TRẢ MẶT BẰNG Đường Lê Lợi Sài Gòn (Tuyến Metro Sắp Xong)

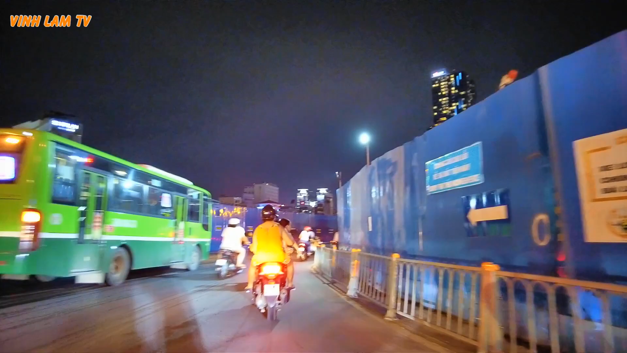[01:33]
hình ảnh của biểu tượng của trung tâm Sài Gòn. Sài Gòn nhiều biểu tượng quá, cầu Thủ Thiêm cũng biểu tượng, rồi Landmark 81 cũng biểu tượng, rồi nay thêm tòa nhà này nữa.
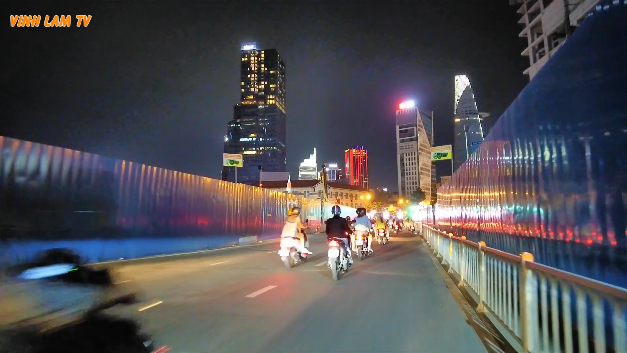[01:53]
Nhưng mà sau này cái view ở đây thì không biết có còn cái công trường Quách Thị Trang không. Công trường Quách Thị Trang là tên sau này, còn trước đó nó có một cái tên nữa. Nhưng mà đọc tài liệu qua một lần, cái tên nó ít sử dụng nên ra tới đây thì nhờ cô chú anh chị nhắc dùm cái công trường Quách Thị Trang.
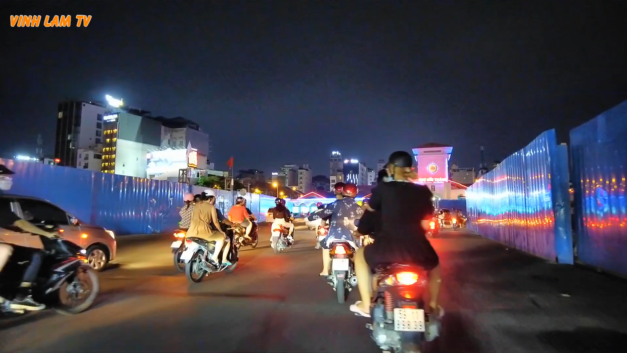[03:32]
ngay đầu đường Lê Lợi. Bây giờ mình sẽ đi bộ một vòng.
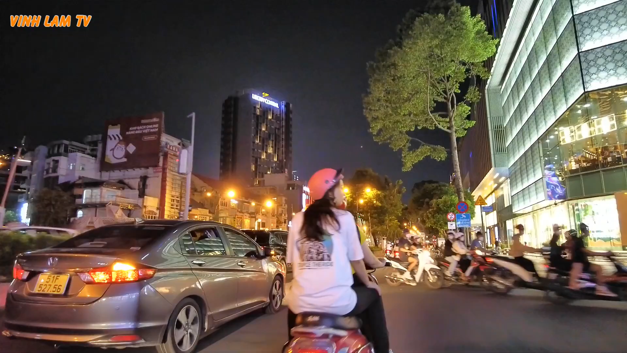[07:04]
rồi đi ra Tôn Đức Thắng luôn á, nó đi dọc theo con đường Tôn Đức Thắng. Nên ra những cái dự án chặt bỏ cây xanh ở đường Tôn Đức Thắng bây giờ không còn cây nào hết ha. Ở bên phải chúng ta đó là siêu thị Takashimaya.